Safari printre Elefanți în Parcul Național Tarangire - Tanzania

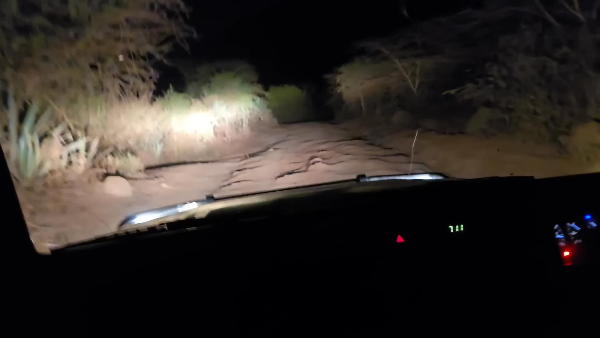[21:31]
Cam așa arată drumul spre cazarea din Caratu. Ai niște hârtoape. Abia mergem. Masaj din toate părțile. Mai avem vreo 2 km după GPS-ul meu.